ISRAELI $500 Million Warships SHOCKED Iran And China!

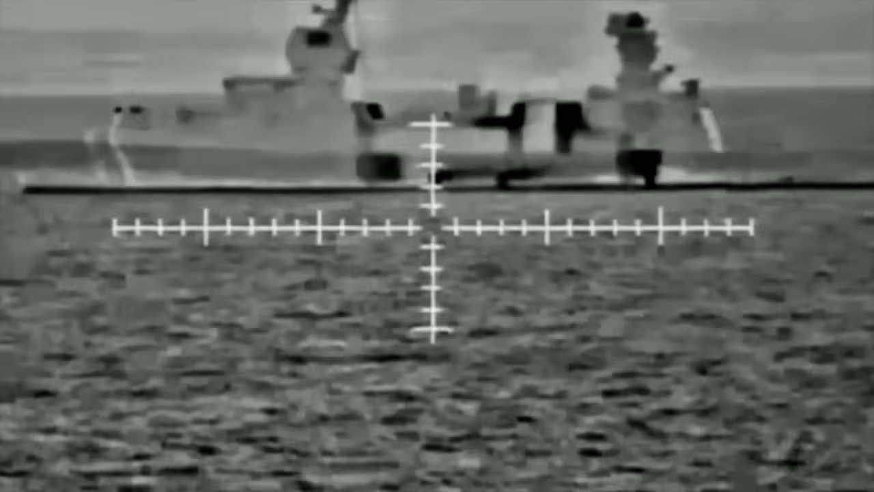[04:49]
The Sa'ar-6 had its first combat experience in the ongoing Israel-Hamas war, mid-October 2023.
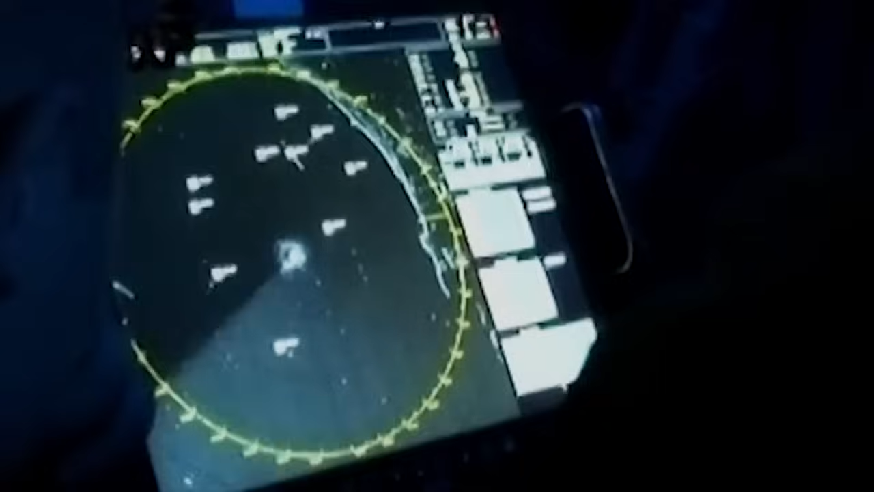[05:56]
The ships survey their surroundings and spot targets using the ELM-2248